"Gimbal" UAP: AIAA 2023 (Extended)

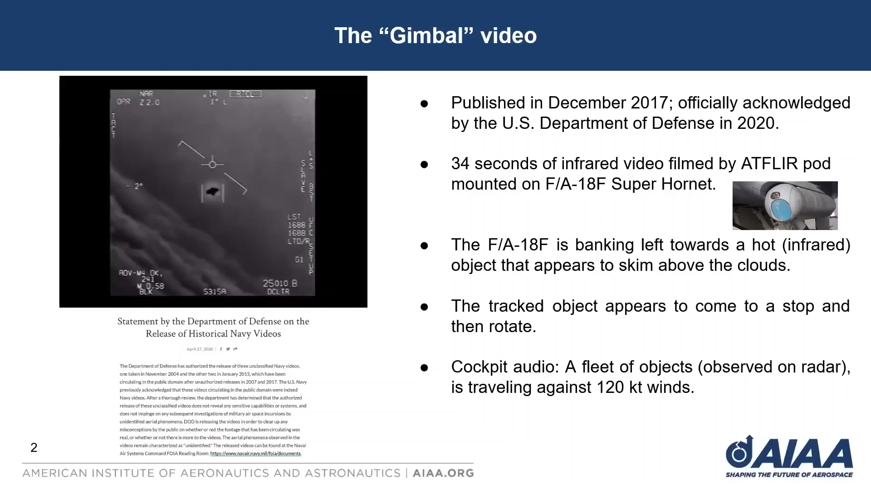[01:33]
Towards the end of the video, as the object appears to slow down, the two aircrew in the FAA-18 can be heard remarking in astonishment as the object rotates in mid-flight, just as we see here. Importantly, the weapons systems officer, or WIZO, who sits in the back seat of the jet's two-person cockpit, describes the object proceeding against strong westerly winds.